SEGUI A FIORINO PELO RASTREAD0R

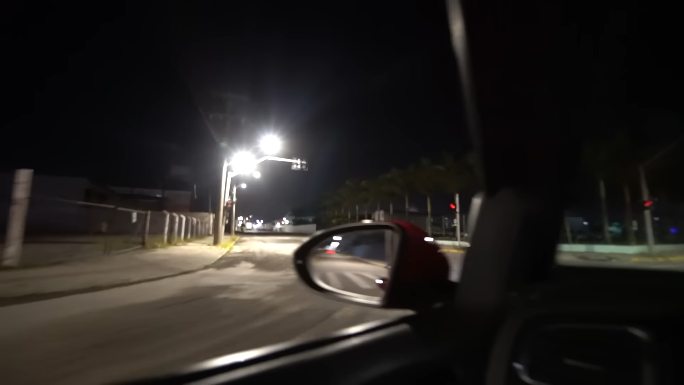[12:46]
Vai. Bora, vai dar certo. Virou pra direita. Eles viraram pra direita lá. Aonde? Viraram numa rua aqui, ó.